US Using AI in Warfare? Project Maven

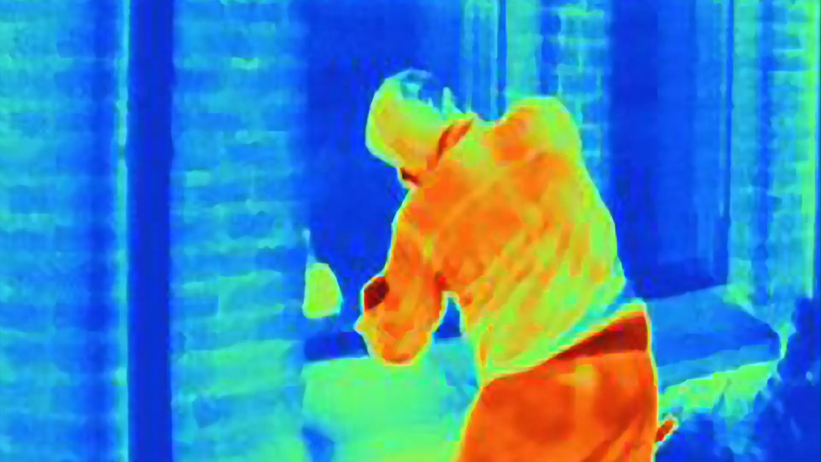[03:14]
It can also incorporate heat sensitive images from infrared sensors,
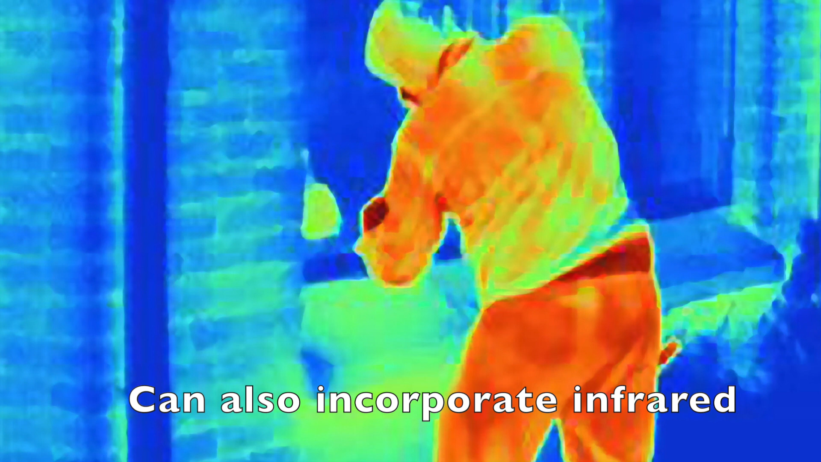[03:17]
that can detect bodies and hidden engines.